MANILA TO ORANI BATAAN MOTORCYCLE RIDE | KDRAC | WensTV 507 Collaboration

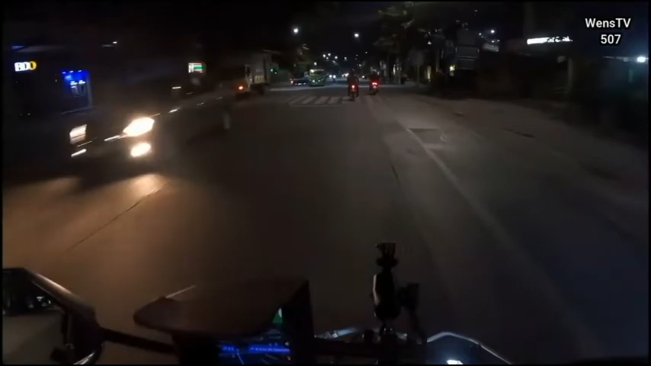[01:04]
So yun, papunta po kami ngayon ng Kedira sa Orani, Bataan.
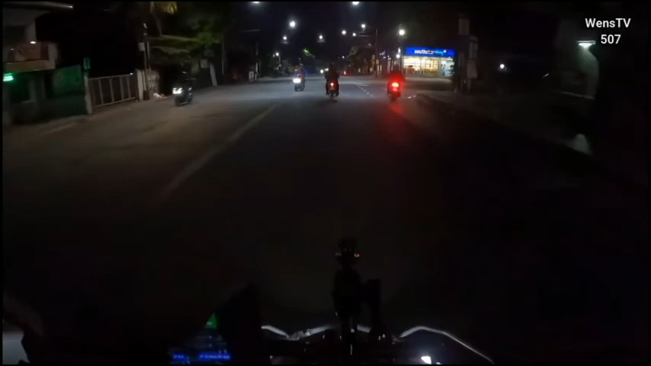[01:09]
At this time, nandito po kami ngayon sa may Cerimondo, Pasig City.
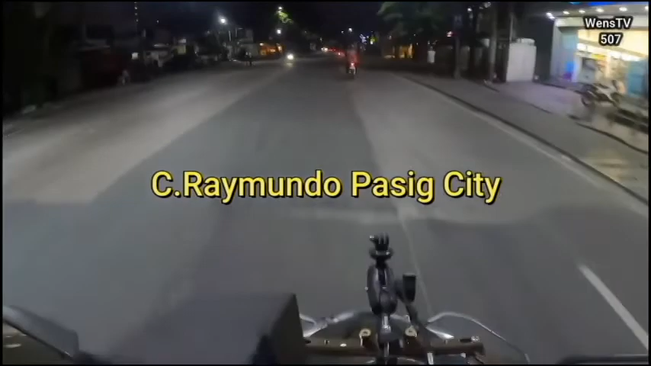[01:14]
So dadaan kami sa EDSA. Medyo madilim pa po ang ating oras, 4:59.
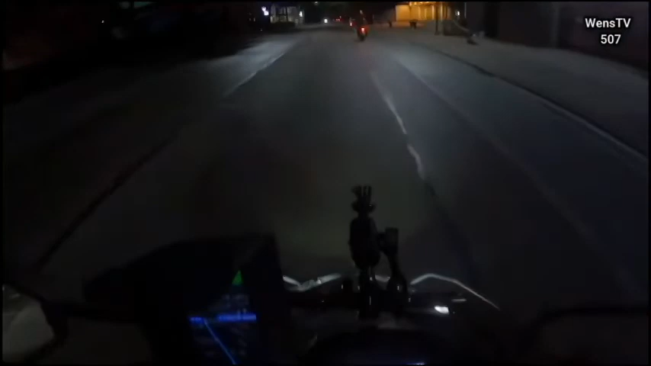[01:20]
Expected
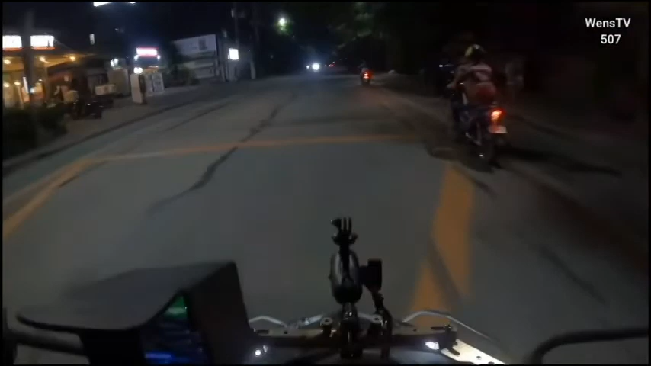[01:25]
ang ating pong travel time is 3 hours kung hindi magkakaroon ng problema sa daan at hindi magiging matraffic. So ngayon naman po ay araw ng Linggo, kaya okay lang po mga Wensters. Ang pinaka-importante sa lahat ay makarating kami payapa at ligtas. Yes mga Wensters, dito tayo ngayon sa Ortigas Avenue. So going to EDSA na po ito. Todo na to mga Wensters.
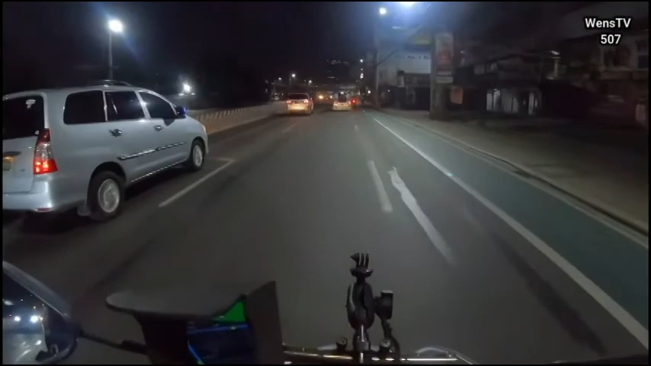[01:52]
Let's get it on. Alalay lang ang aming takbo para safe tayo mga Wenster.
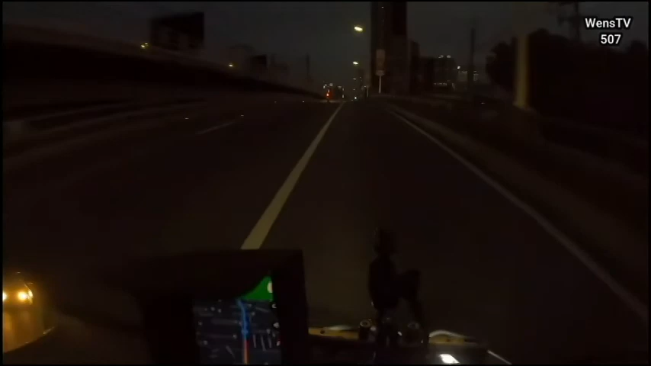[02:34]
Kubaw na tayo, lamit na sa ikabaw. Traffic ah! Traffic tayo! Ano kayo nangyari dyan?